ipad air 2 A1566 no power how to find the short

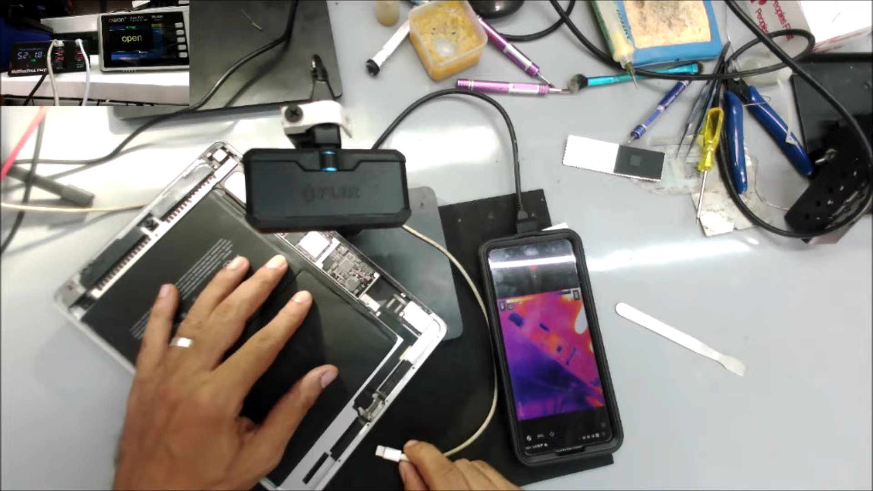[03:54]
you see that so let's record it so there is two spots that I see one spot is the right here one spot it's right here
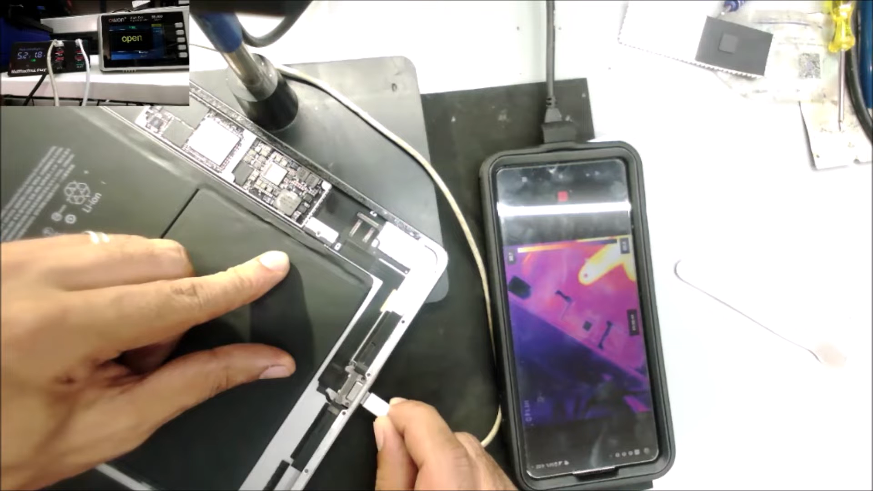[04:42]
one spot here one spot right here so there is two spots
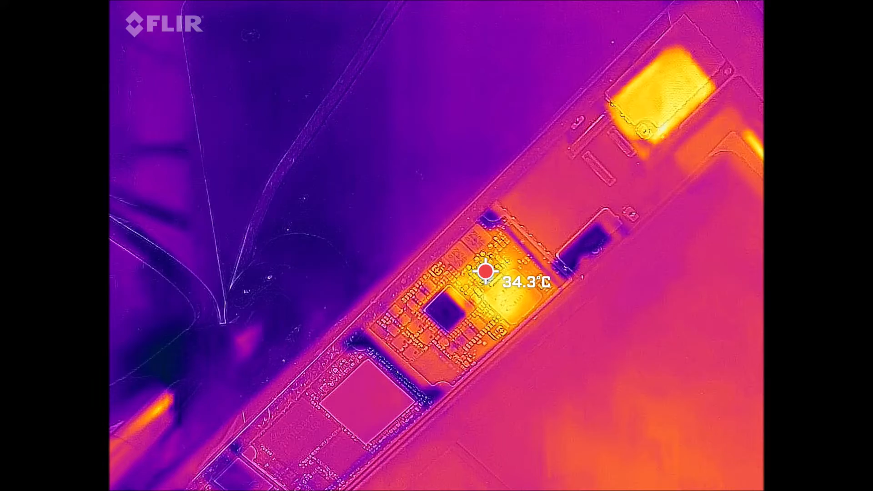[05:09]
one spot it's right here one spot it's right here
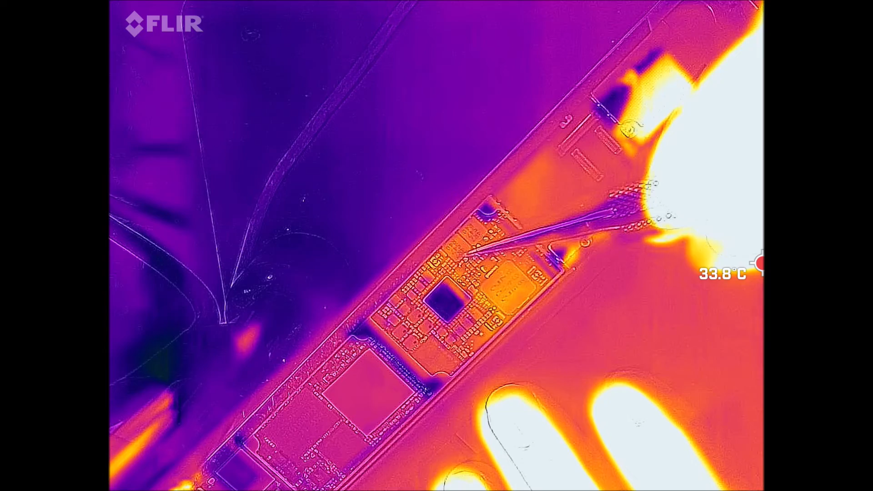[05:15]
watch carefully I'm gonna plug it
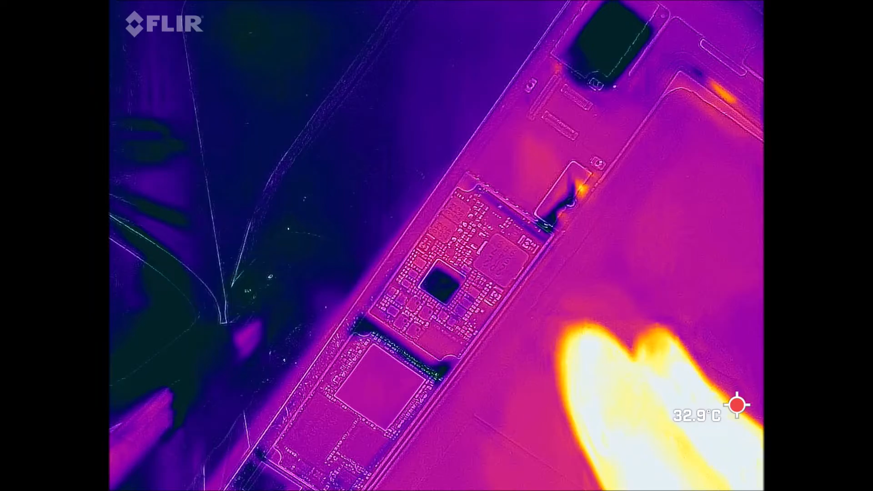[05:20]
On screen: spot 32.9°C
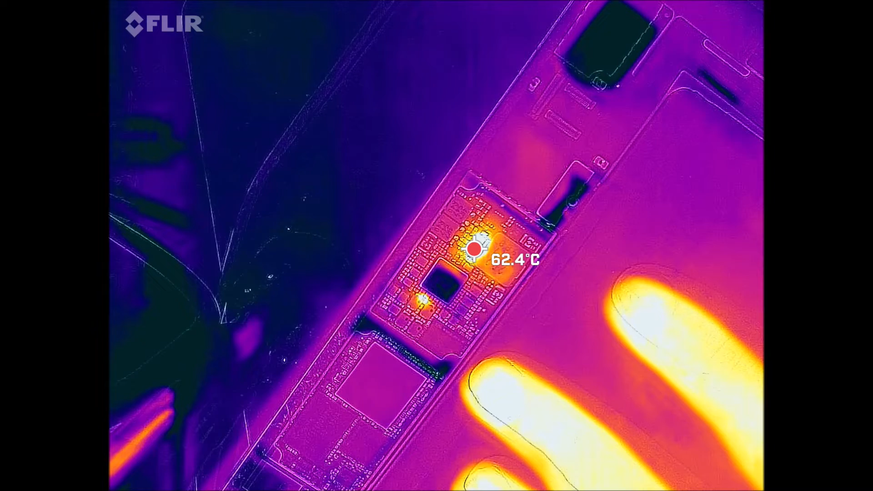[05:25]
On screen: spot 62.4°C
you see that two spots you see that two spots so basically one spot is a shirt the other spot it just uh taking the load could be an IC there is a shirt capacitor or shirt diode and when we give the the load the real shirt it show and it show the ICs too so let's uh